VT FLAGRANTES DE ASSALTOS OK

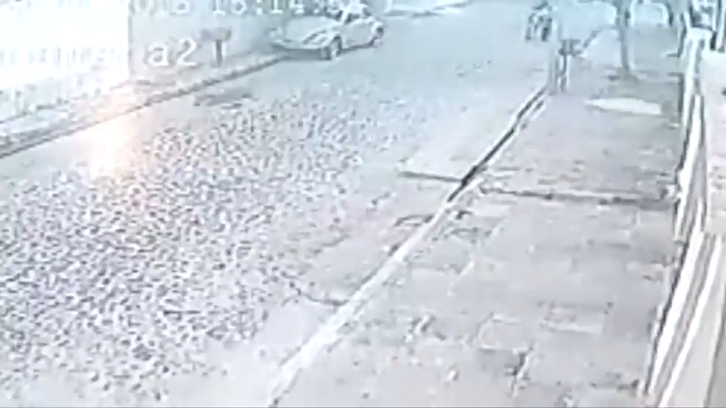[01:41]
esses verdadeiros bandidos menores que vêm atuando aqui em nossa cidade e que já foram presos várias vezes pela polícia militar. E em virtude da condescendência das leis com relação aos menores no Brasil, continuam soltos. Tanto é que a gente vê nas imagens que na realidade eles nem arma usam.